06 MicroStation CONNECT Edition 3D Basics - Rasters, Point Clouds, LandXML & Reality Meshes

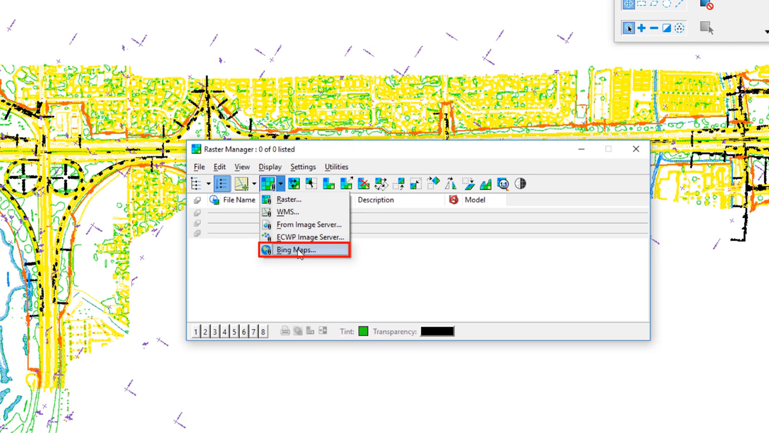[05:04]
this does require you to get a free license from Microsoft you will have to register to be able to do this so this is something your CAD manager will take care of for you under bing maps I select that and then I get the raster attachment methods just as we had before so for level here
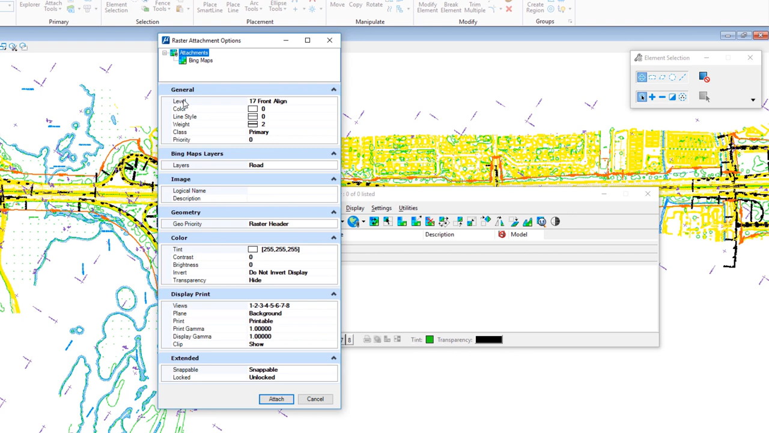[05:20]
you can see this is associated to this level again you want to associate it to a level that you can turn off independently something you created or something called raster now below this this is what's unique to bing maps under layers
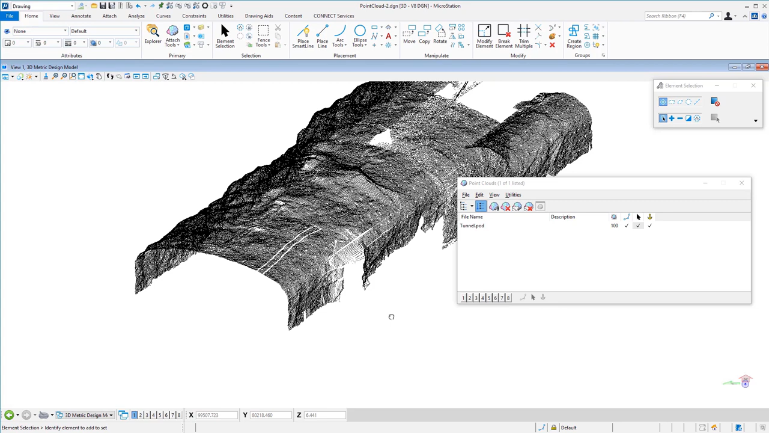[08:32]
this is currently displaying it with no kind of coloration or anything there are other ways to display a point cloud in this case they are just showing up as a black dot we're going to be opening up our view attributes dialog and we're going to be changing how the point cloud is displayed so i'm going to go to my view attributes
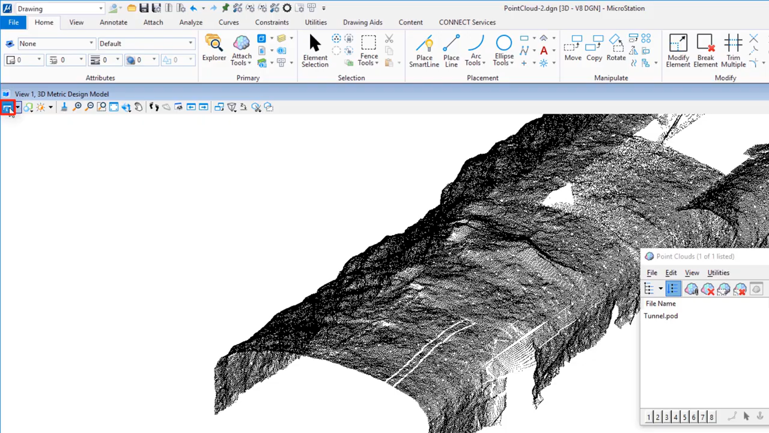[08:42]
whenever you have a point cloud attached at the very bottom you're going to see point cloud
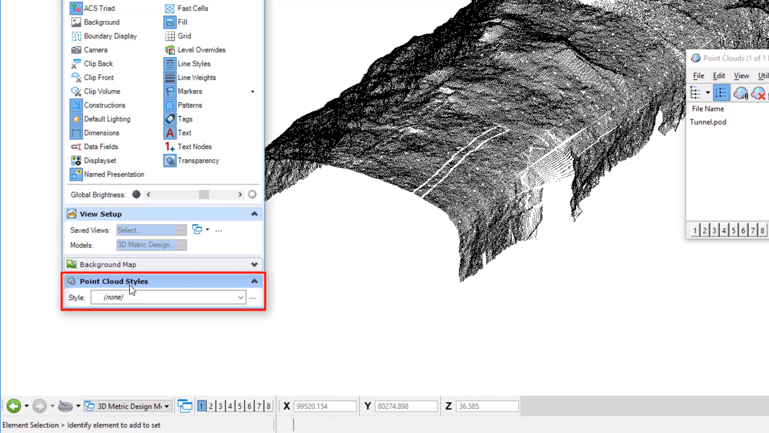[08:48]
styles right now the style is set to none i'm going to go ahead and change that to elevation now the point cloud these points were not captured with color so they're just gray if they were captured with color if this was an outdoor scene not an indoor scene then we could use the rgb
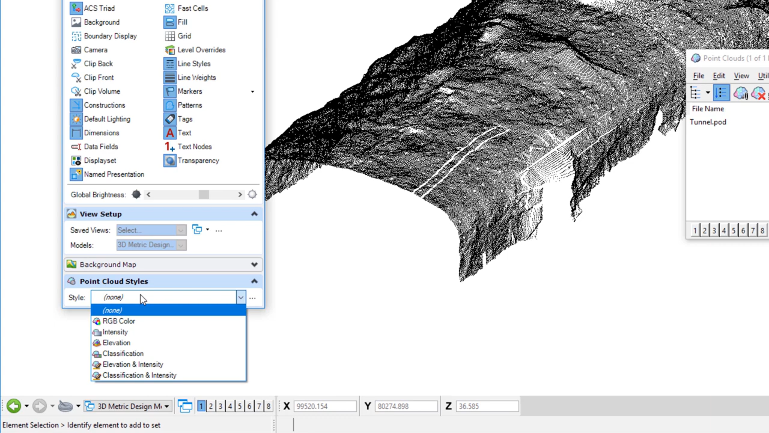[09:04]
value but in this case we're just going to use elevation now you can see the points in the point cloud are classified by their vertical position i'm going to close view attributes and if
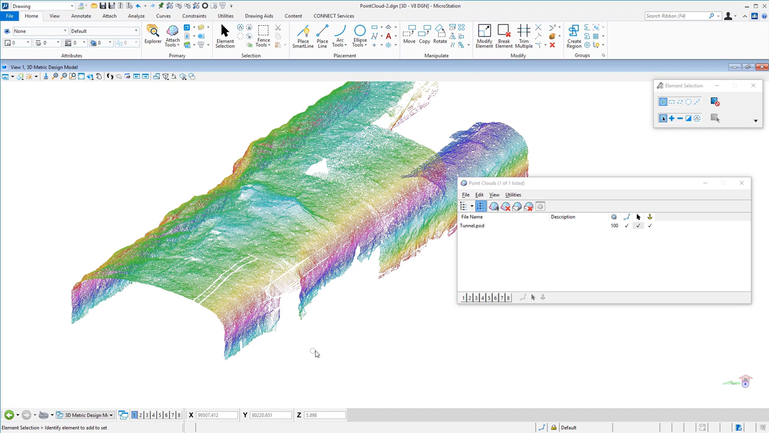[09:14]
i rotate the view around you can see all of the points there that make up this point cloud now this point cloud is coordinate correct so i already have another reference file attached so i'm going to turn this reference file on to help illustrate why would i want a point cloud and how can it help me in my design
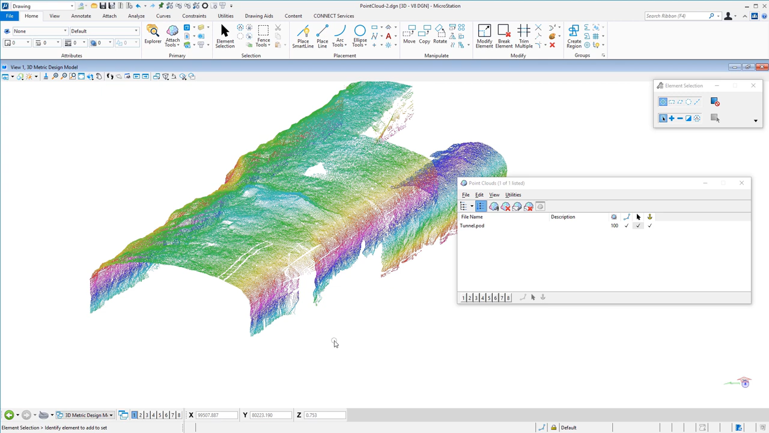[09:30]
process i'm going to open my reference file dialog box i'm going to go back up to my primary group and i'm going to select references and you can see i already have a reference file attached it's called ventilation
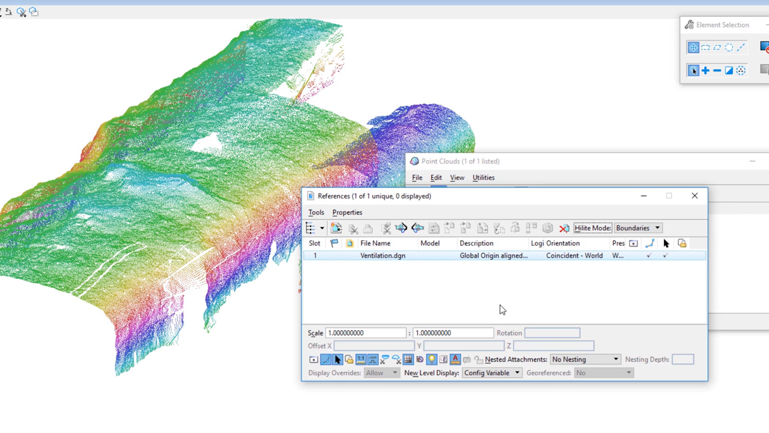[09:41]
i'm now just going to turn this on so i'm going to go ahead and click display and you can now see the reference
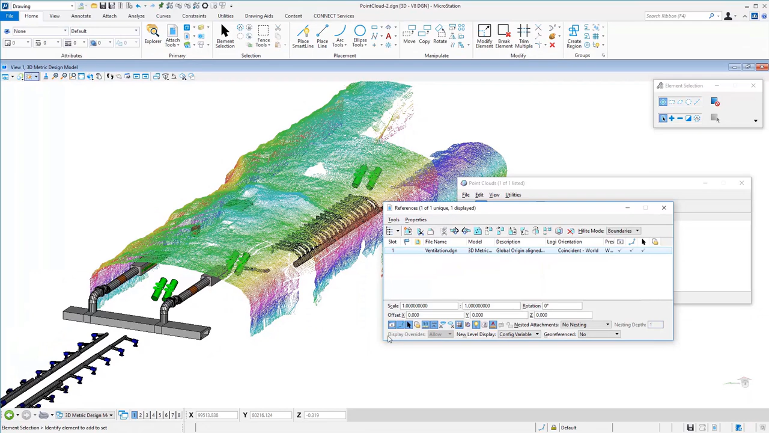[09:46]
file displayed coordinate correct with the point cloud now i'm going to go ahead and rotate my view around
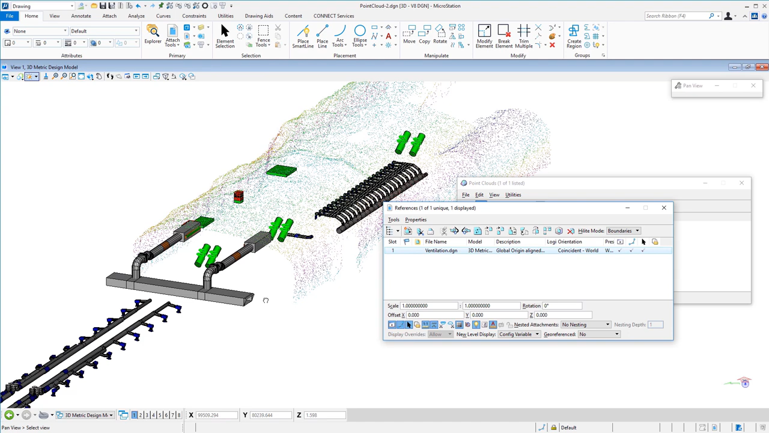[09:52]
and you can see how this would be helpful to place other equipment or structures in relationship to
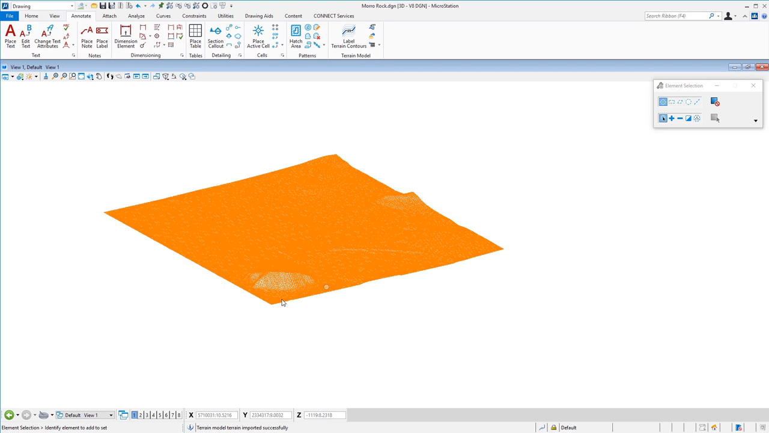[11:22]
the land xml file up here now if i hover my cursor over this you're going to see it comes up as a
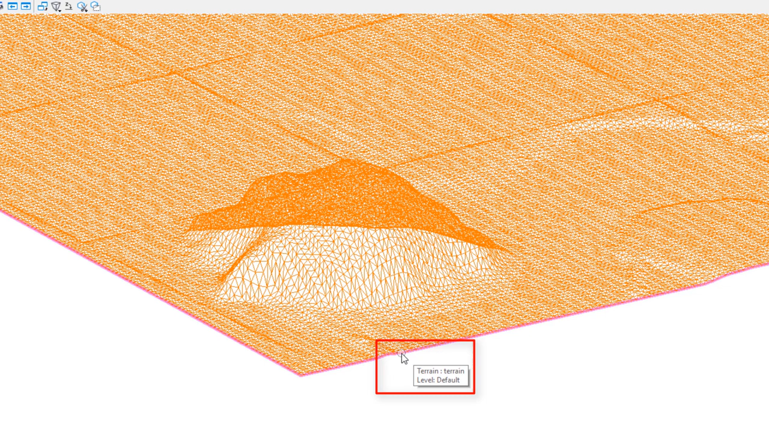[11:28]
terrain element type now this was introduced late in v8i this is being displayed as
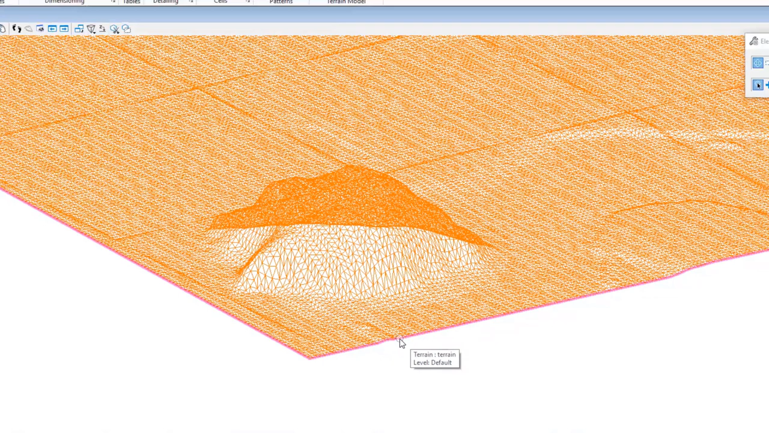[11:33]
triangles now this is an element i'm going to move my cursor over the element i'm going to on my mouse
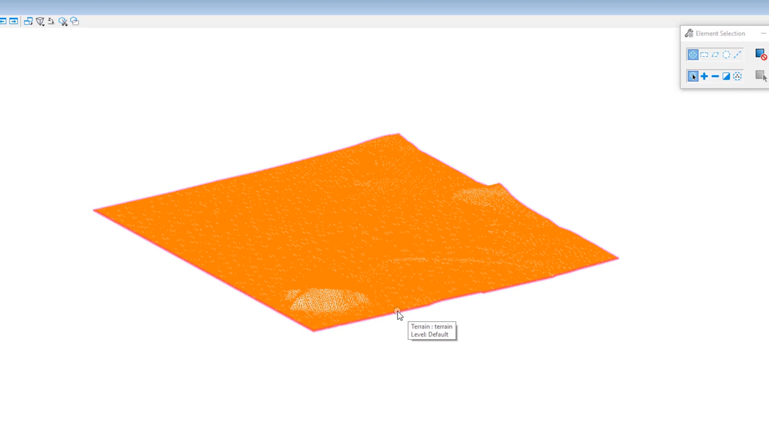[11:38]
press and hold the right button the context menu appears properties is at the bottom now
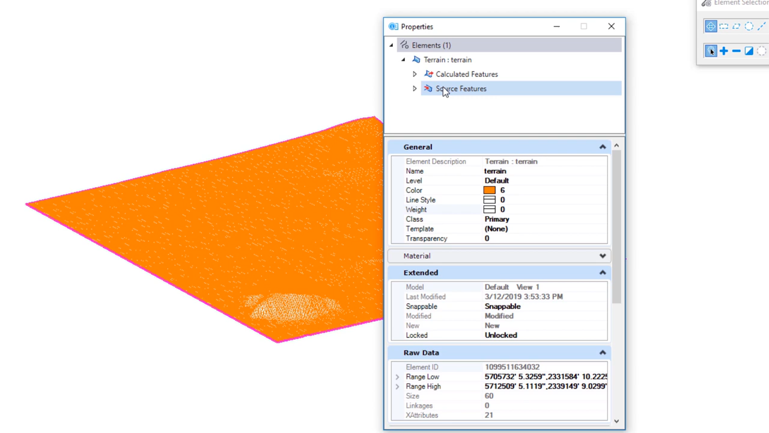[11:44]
the properties dialog comes up up at the top you can see there's calculated features and source features i'm going to go to calculated features and you can see the features that came across right now triangles are set to on and contours major and minor both set to off i'm going to reverse this so i'm going to
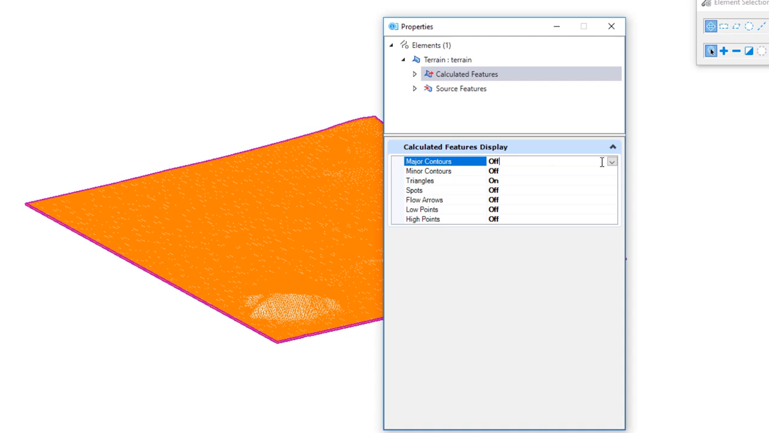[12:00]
go here i'm going to click for major contours change it from off to on going to do the same thing for my minors and then i'm going to tell it that i want to turn off the triangles so i'm
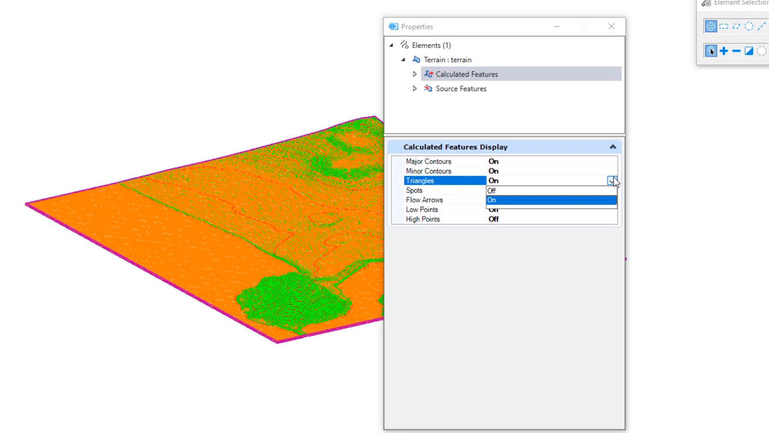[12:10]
going to see my contours are displayed you can see the moral bay rock there it's got quite a bit of elevation relative to the shoreline nearby now this is an element called terrain now you can't edit this element other than its appearance as long as this is a terrain element it's kind of limited as to what you
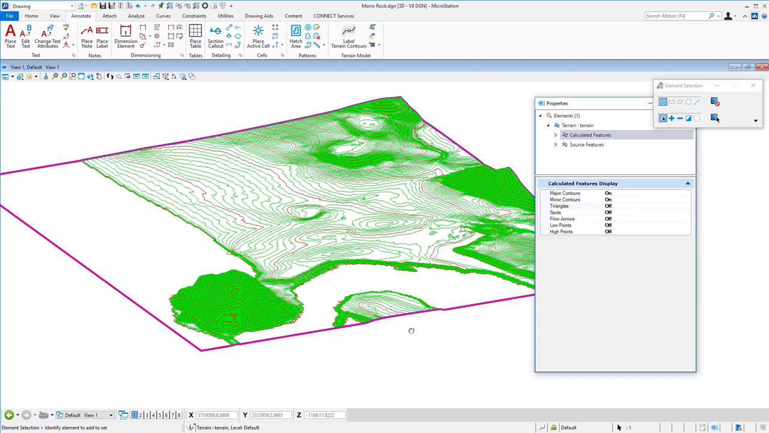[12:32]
can edit you can change its appearance from triangles to contours and that's about it but what you can do is you can drop this now if you're familiar with the drop element tool i'm going to go to my space